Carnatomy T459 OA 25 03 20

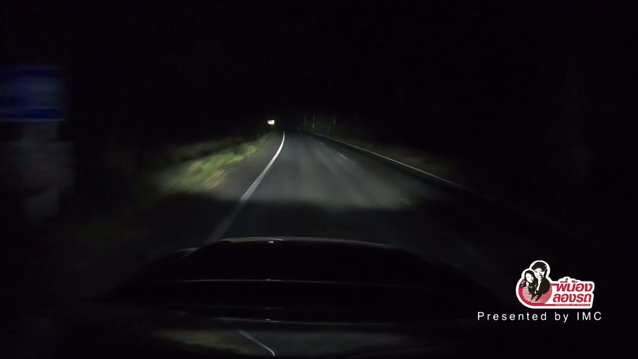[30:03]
ไฟจะปรับสูงต่ำเองอัตโนมัติในเวลากังคืนที่พิเศษของเขาก็คือว่าเวลาที่มีรถอยู่ด้านหน้าไฟสูงจะถูกปรับแวกให้ไม่ลบกวนคันทั้งหน้าเหมือนกับไฟ